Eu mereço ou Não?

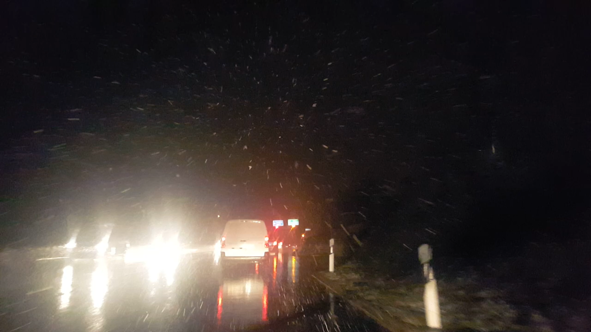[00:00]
E aí galera, boa noite, boa noite, estamos aqui na Suíça, são 19 horas, dia 11 de fevereiro de 2015, olha a neve aí, começou a nevar forte, muito chique, daqui a pouco está tudo branquinho, até amanhã cedo essa idade está com uns 60 centímetros de neve aí, se ela permanecer nessa força aí, vai longe hein.